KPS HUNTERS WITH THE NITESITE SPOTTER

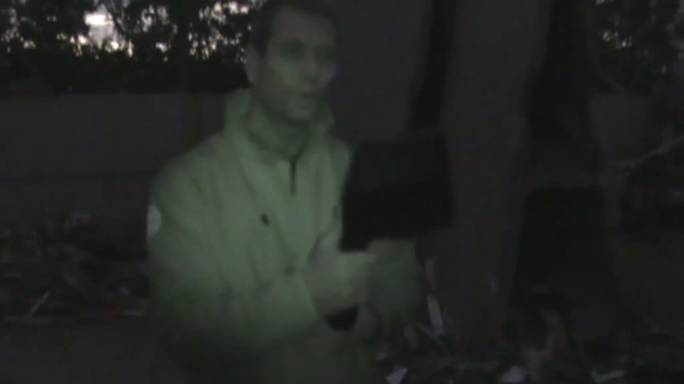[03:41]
To my left, about 150 metres down there, is a garage. The camera you're actually seeing through now is on night vision,
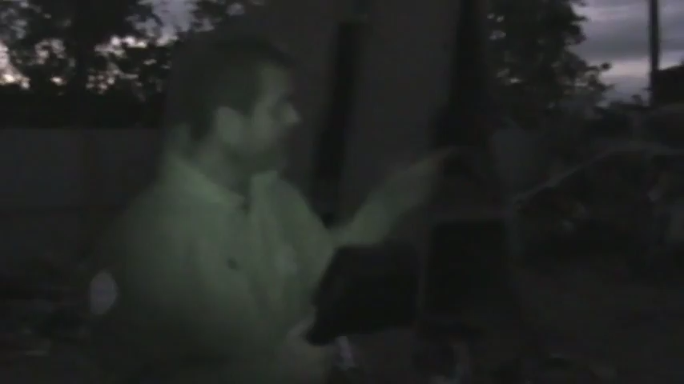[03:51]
and to the naked eye, all I can see is black.
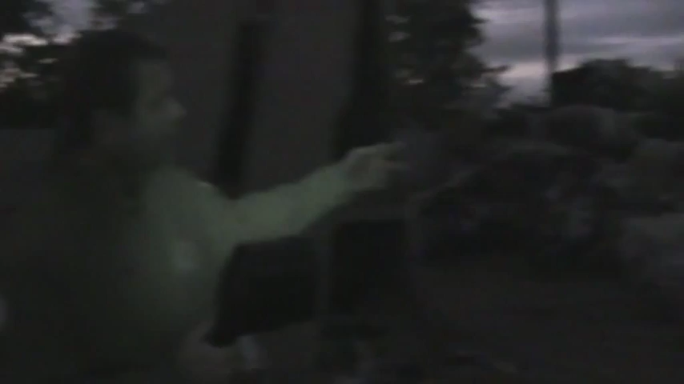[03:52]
I can't see a thing.
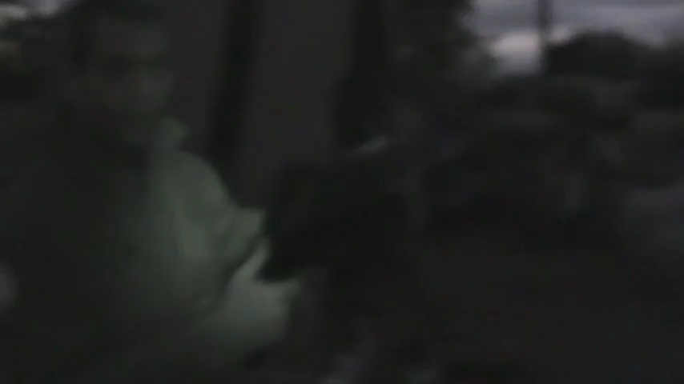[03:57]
So I'm just going to show you how powerful the infrared is on this unit.
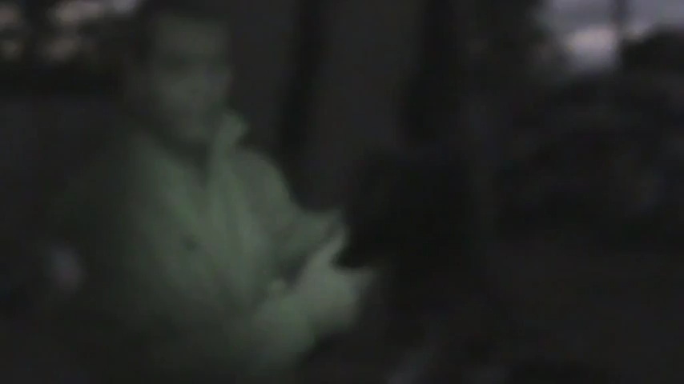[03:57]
First of all, put it down and get the infrared on.
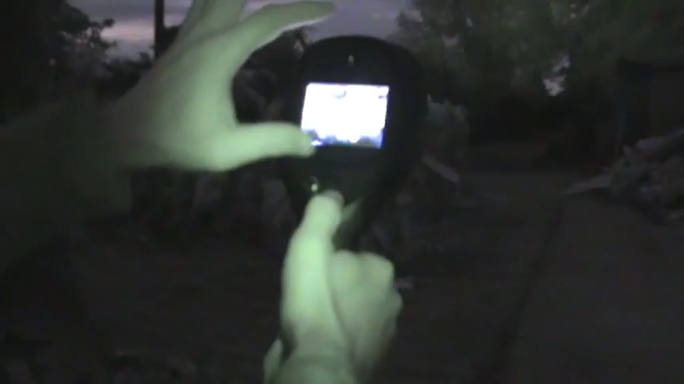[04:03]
You can actually see in the trees there how bright the IR is. So I'm now going to pan it down to the garage, which is over there.